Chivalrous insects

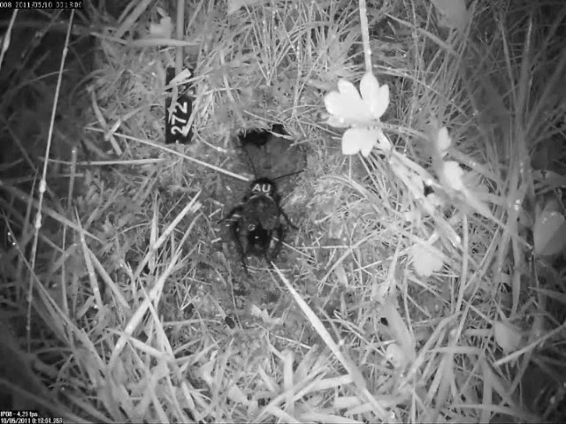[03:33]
As a consequence of this behavior males are always farther away from the barrow or closer to the outside when a predator attacks.
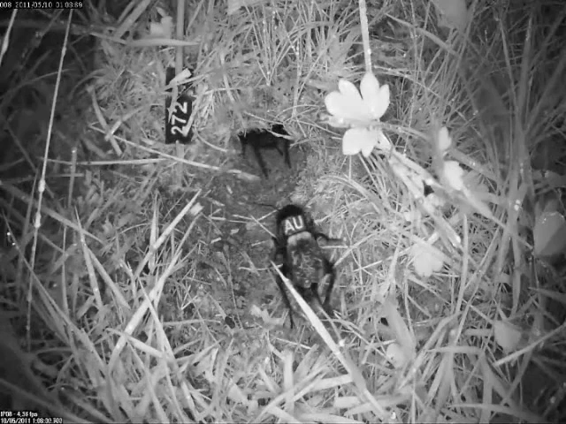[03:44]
And that means that whenever one of the members of the pair is killed it is always the male. Here a Robin catches a male from a shared barrow. The female goes inside first and survives the attack. When a S-RU attacks a barrow males are at
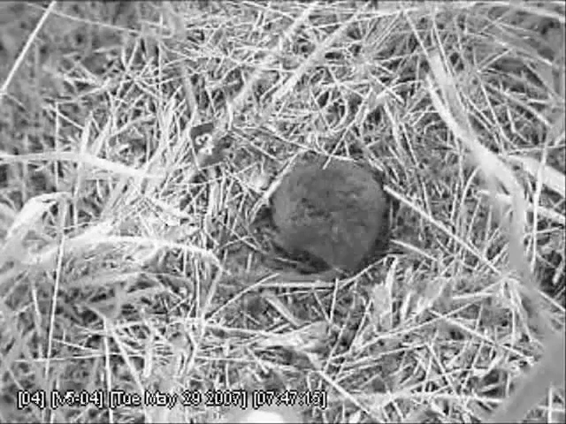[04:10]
risk even if both partners can go inside the barrow on time. S-RUs can enter the barrow and drag them outside. As compared to staying as singles this shivalrous behavior increases males' risk of being killed by a predator up to 4 times.
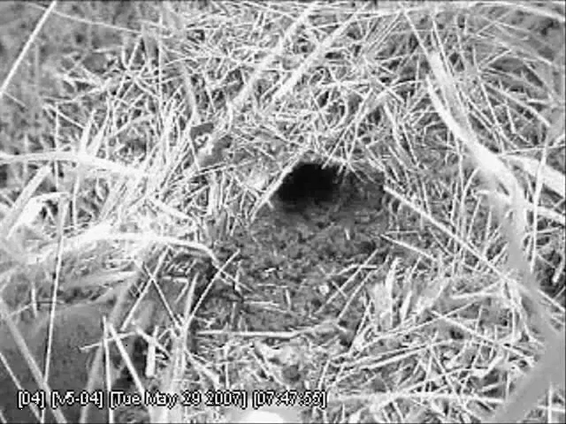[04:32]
For females that risk is decreased for up to 6 times.
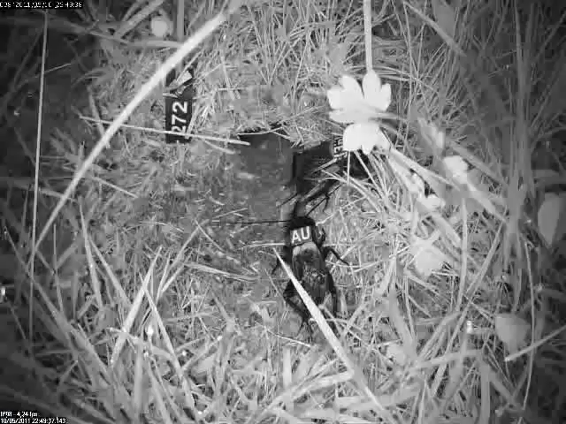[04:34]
But males do not die in an altruistic way. Females very often lay eggs while sharing a barrow with a male. By guarding them males increase the number of matings they get and that makes them to increase their paternity over the progeny of their partners. We know that life span is an important component of fitness in these crickets. And an earlier death is the price that males pay for protecting their mates.